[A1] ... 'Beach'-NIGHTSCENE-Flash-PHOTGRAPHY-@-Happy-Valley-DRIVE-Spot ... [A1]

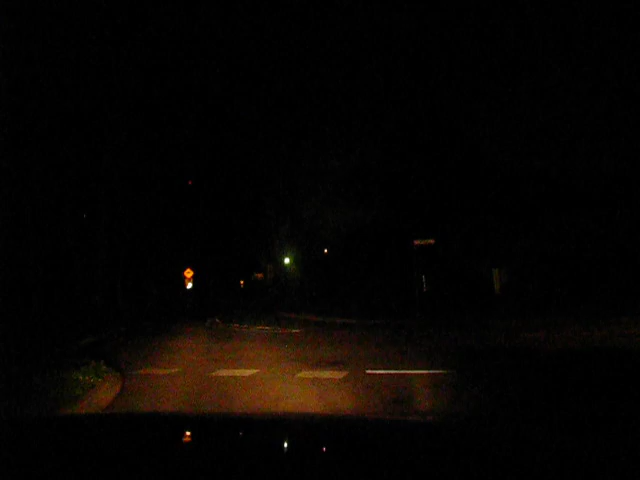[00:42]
bonnet sort of thing and we'll just have a bit of a drive down and on fireworks. So I'm coming back down back out of
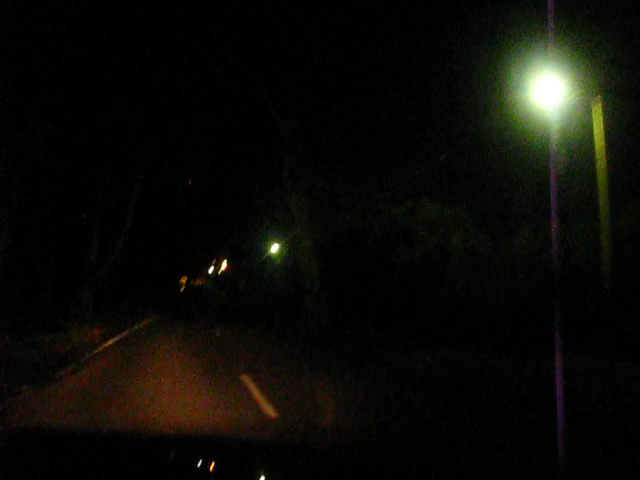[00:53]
Reservoir Drive and that's ending here in the background this is the air conditioning because it's getting pretty cold it's gonna be up 14 degrees tomorrow which is like
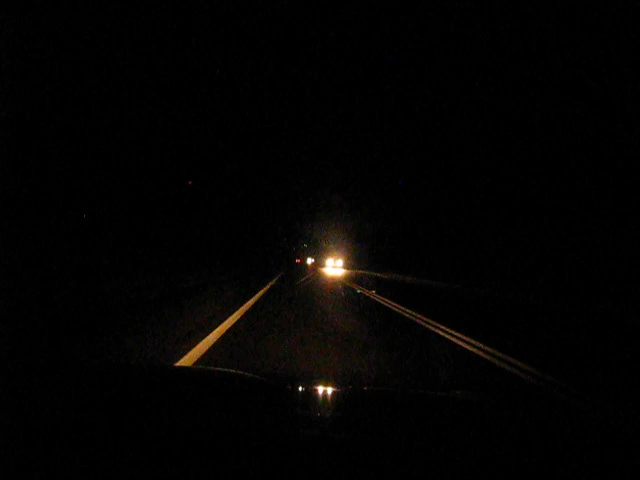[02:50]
got to work out when I want to pull over so it's going to be down here somewhere so maybe maybe down here Okay I've got my hazard lights on so hopefully um everyone can see me